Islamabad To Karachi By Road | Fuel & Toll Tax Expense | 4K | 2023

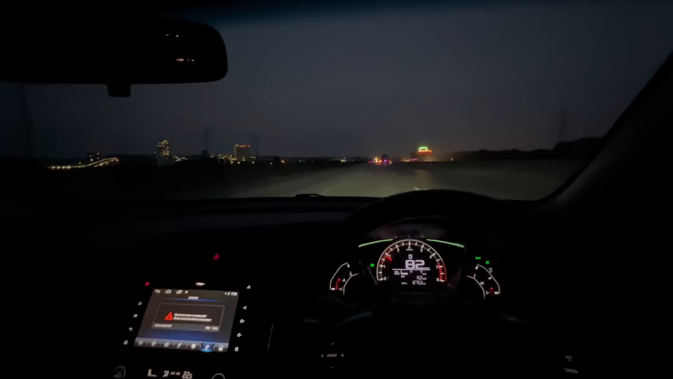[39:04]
अच्छा जी, इस वक्त हम चल रहे हैं M9 मोटरवे हैदराबाद टू कराची और तकरीबन 50 किलोमीटर के बाद इंशाल्लाह हम कराची पहुंच जाएंगे।
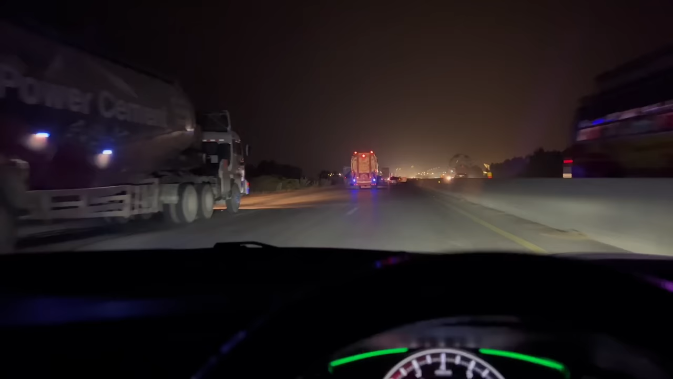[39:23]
अच्छा जी, फाइनली मैं कराची पहुंच गया हूँ अल्हम्दुलिल्लाह सही सलामत खैर खैरियत से।
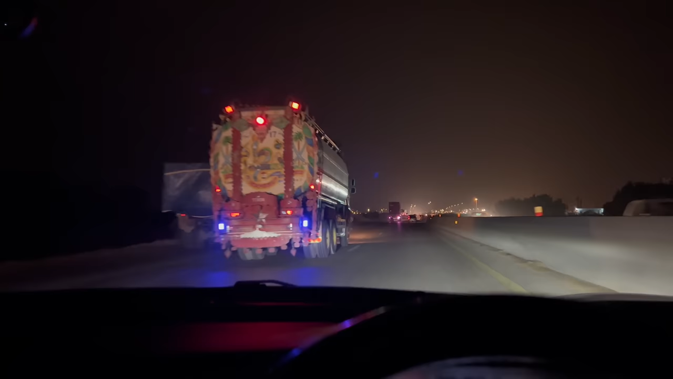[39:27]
और कराची का आइकन मैंने कहा आपको दिखा दूँ, एंट्री पॉइंट बहरिया टाउन कराची।
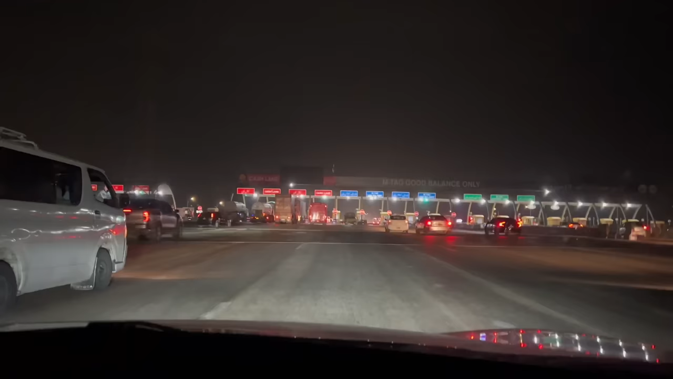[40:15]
सो गाइस, वी आर एट कराची टूल प्लाजा फाइनली और अल्हम्दुलिल्लाह सिविक में सफ़र काफ़ी आरामदेह रहा,